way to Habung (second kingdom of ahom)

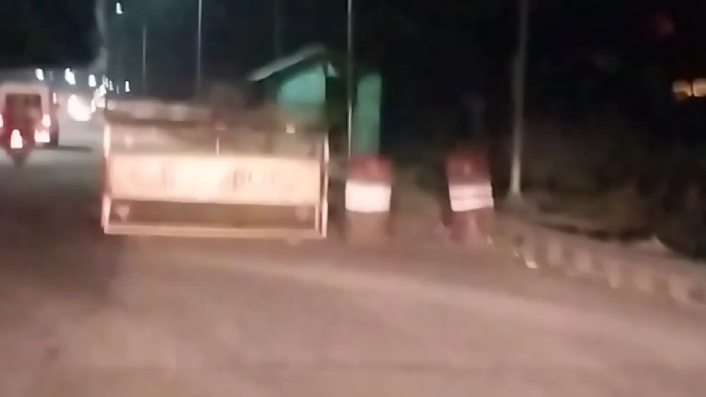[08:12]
আৰু আহি আহি আমি পালোহি বগীবিল, নাইট ভিউ অ' বগীবিল।